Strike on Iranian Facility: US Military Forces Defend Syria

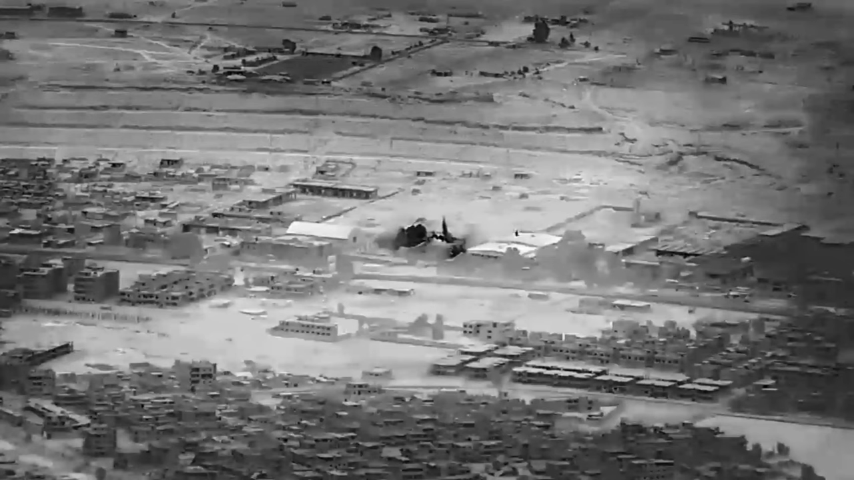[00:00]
US Strikes Enemy Weapons Storage Facility in Syria US military forces conducted a self-defence strike, November 8 on a facility in eastern Syria,
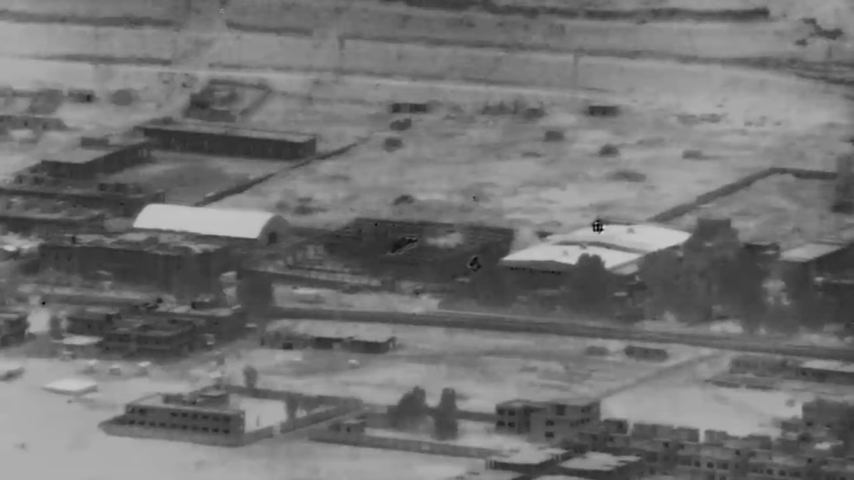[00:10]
used by Iran's Islamic Revolutionary Guard Corps and affiliated groups. This strike was conducted by two F-15 aircraft against a weapons storage depot,